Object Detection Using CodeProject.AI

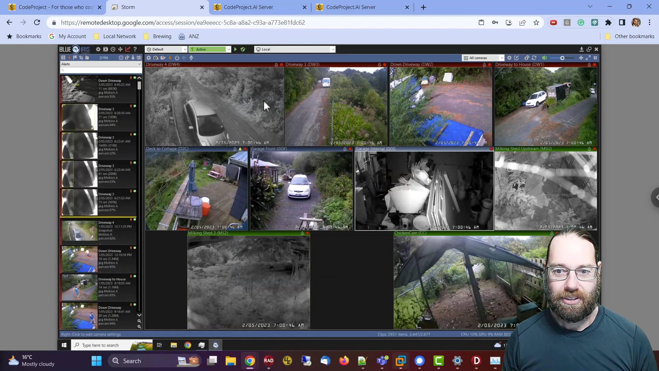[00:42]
Now what happens is that a camera detects motion or BlueRise detects motion in the camera and then hands a series of images off to the CodeProject.ai server and that server then determines what's in those images such as looking for a in particular a person or a car a truck that kind of thing. So and then you get these detections here so there's there it's detected me
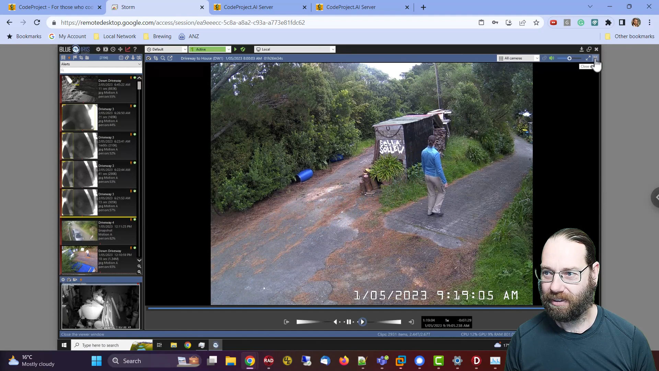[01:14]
and we've got a person detection with 93% confidence.
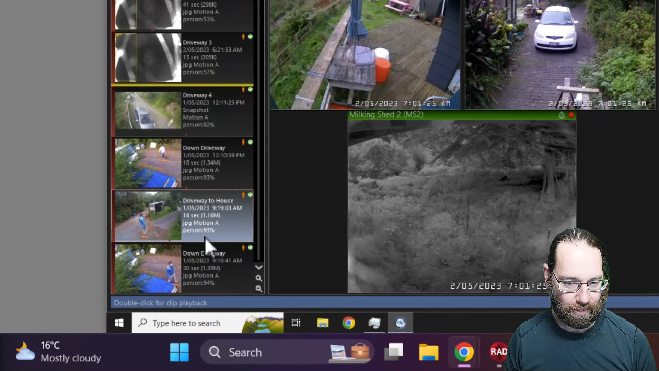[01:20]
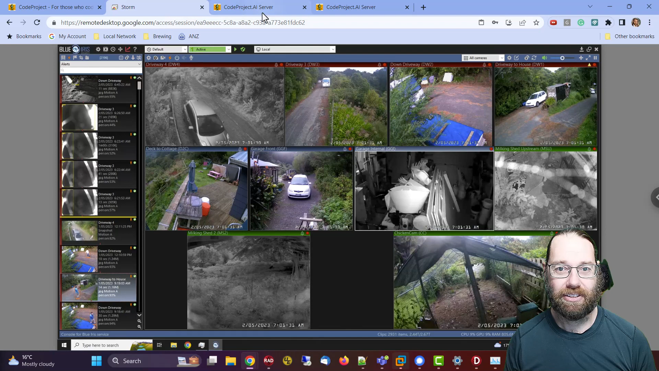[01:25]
So how that's done is we come to our server and we see I've got it configured I've disabled you can install lots of plugins or modules now you can see here